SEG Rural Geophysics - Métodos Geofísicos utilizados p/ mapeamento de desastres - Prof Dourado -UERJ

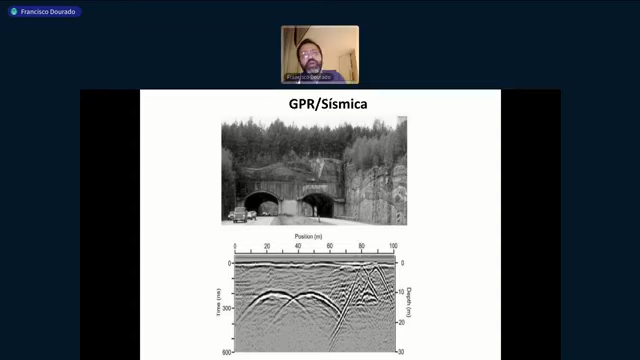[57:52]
Às vezes pelo uso, vai entrar em colapso, né? Eu posso identificar na região onde eu tenho caverna embaixo utilizando o GPR. Óbvio, tem limitação de profundidade e tudo mais, mas é um exemplo, pelo menos teórico, do que a gente pode fazer, tá? E como é que aparece essa descontinuidade?